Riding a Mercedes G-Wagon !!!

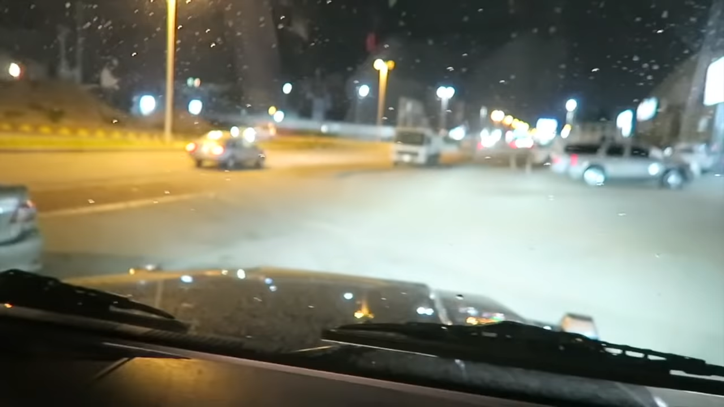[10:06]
So that's really really awesome Anyways, look at the view you get By the way guys the suspension means that it's going to
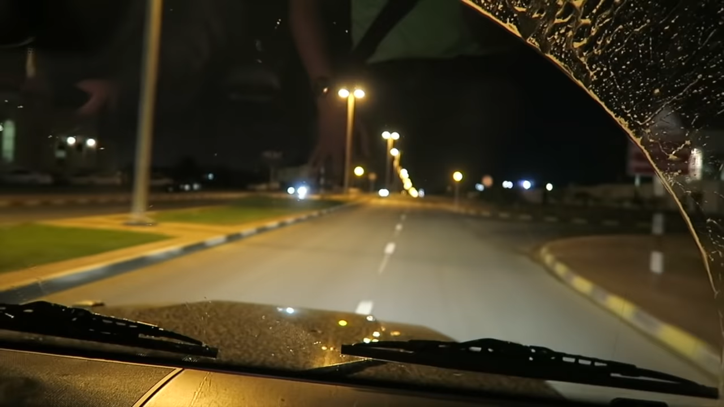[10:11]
be really smooth on a speed bump as you can see Oh my god, but there you go guys That's like just to show you how good the suspension
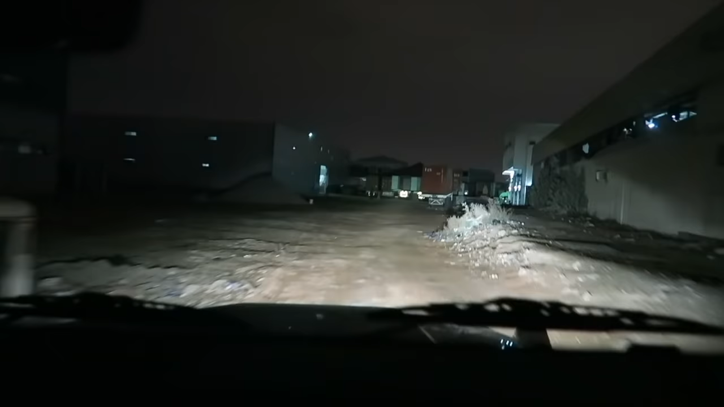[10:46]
it's like a straight road Speed bumps to this car are nothing.
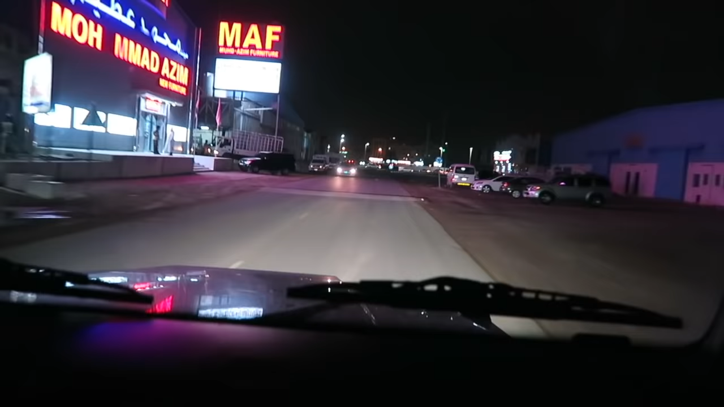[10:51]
Look we're coming up to one Oh